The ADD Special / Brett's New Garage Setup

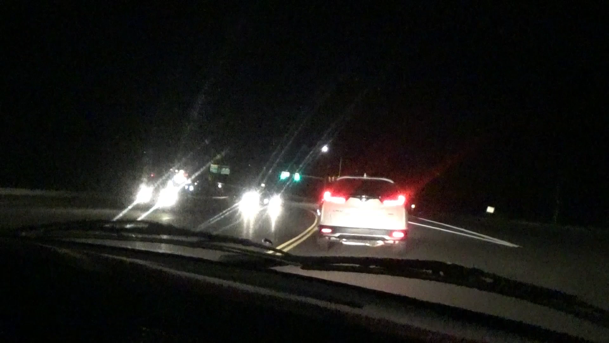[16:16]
And now this person's gonna fucking not let me by.
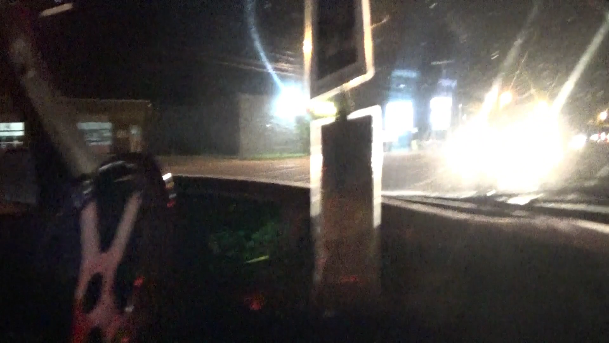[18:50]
Oh, I see something with square headlights. Grand Marquis. Grand Marquis. Nice. That's the generation that I had for a few days and then promptly destroyed. That's also, fine.